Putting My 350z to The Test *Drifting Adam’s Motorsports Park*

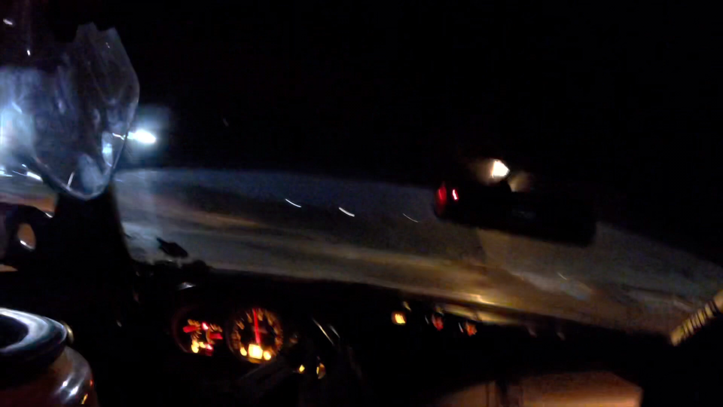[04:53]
so quick overview of the track here you leave the staging lanes go straight into a quick u-turn and then you drive down this kind of short straight you can tell i'm going a little slower than i should enter here it's a big horseshoe goes all the way around and then it goes to this kind of
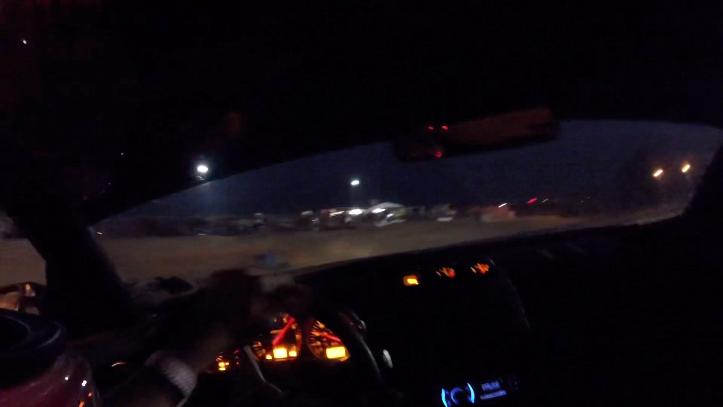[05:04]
just smaller u-turn they call it the bus stop after the bus stop is this long sweeper you really have to carry your speed through
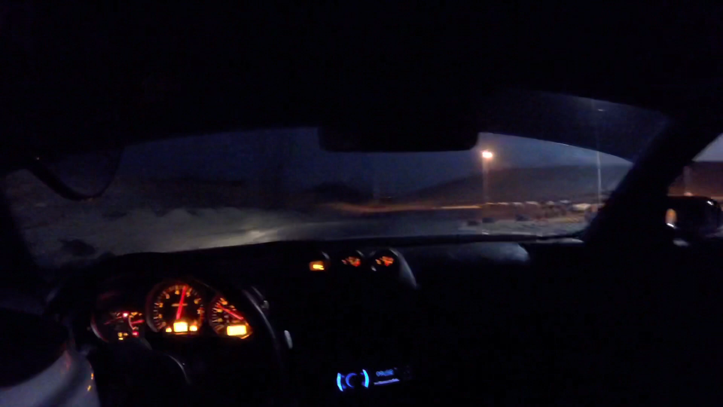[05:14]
to get through all you can tell i kind of messed that part up and that right there was the hardest part of the track it's a really quick back and forth hairpin and then to just a kind of mellow turn and then you're down to the shutdown